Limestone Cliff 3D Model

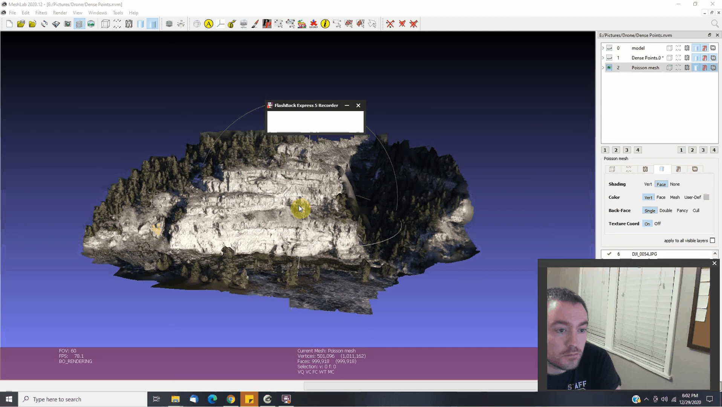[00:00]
So this is what I've been up to today.
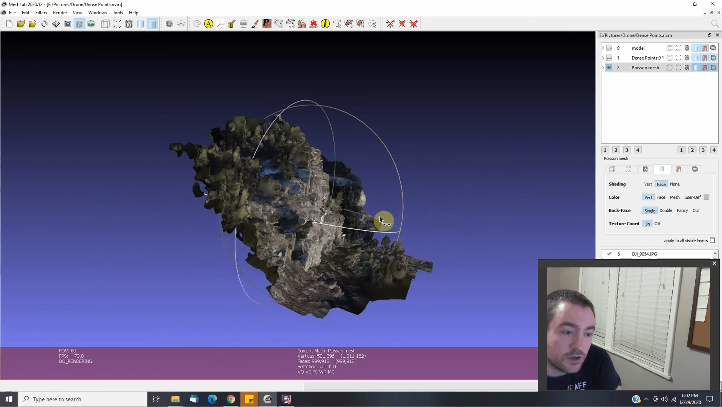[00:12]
I went out, took some 12 different photos with a drone and used the drone to create a 3D model
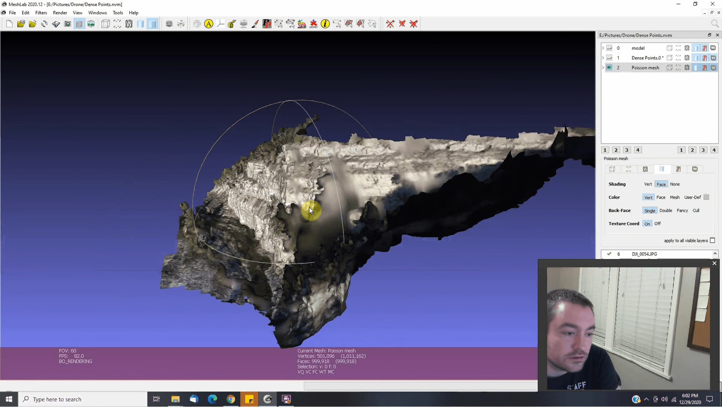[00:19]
of an area and I didn't take very many photos.
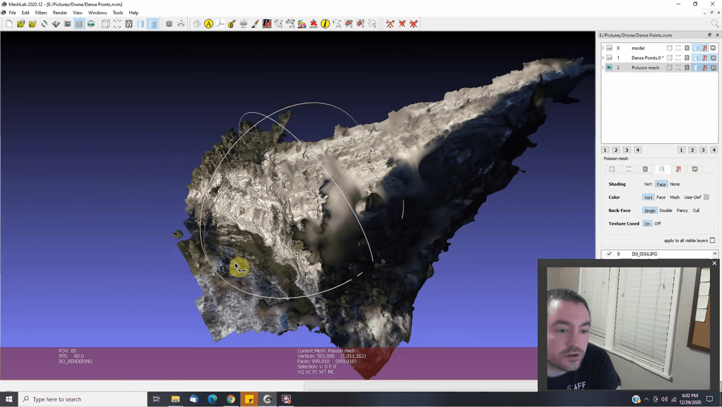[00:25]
I just took photos of the cliff face so you can see there's some detail in here that's blended and kind of gone. It just kind of made it up on its own, which was kind of cool.
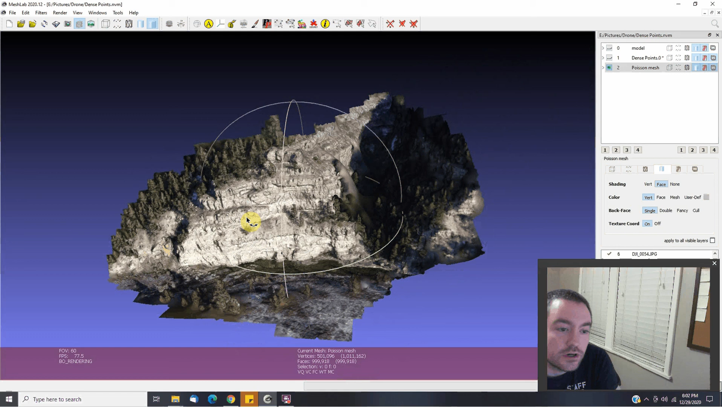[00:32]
But yeah, pretty decent detail.
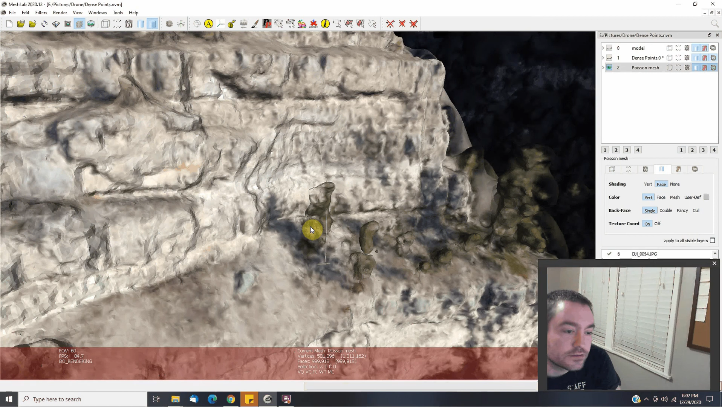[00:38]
And actually, let's do this and smooth it out a little bit so you can kind of see it better. And you can see down into the water. You can see some of the pits down here. The water over time has eroded.
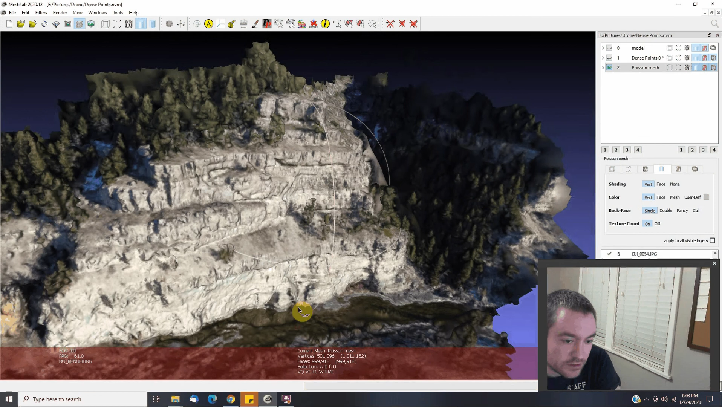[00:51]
There's some deeper parts of the stream. And then some ice over the top of this portion. Cool things to do with a drone on your days off.